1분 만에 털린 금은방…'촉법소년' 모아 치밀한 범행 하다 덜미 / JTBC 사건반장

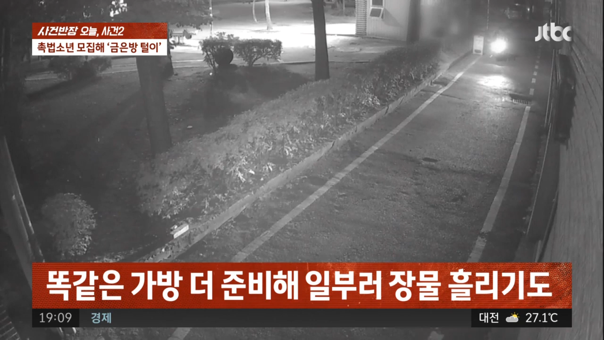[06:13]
지금 보시는 장면이 훔친 물건을 애들이 오토바이 타고 와서 이른바 일명 던지기를 하고 가는 겁니다. 그렇게 해서 이제 전달을 하는 거죠. 자기들 배후에게. 양 변호사님, 양 변호사님이 평소 사건 반장에서 계속 청소년 범죄에 대해서 그래도 어떻게 해서든 얘네들은 좀 바르게 인도할 여지가 있다고 계속 따스한 시선을 보내주고 계시잖아요.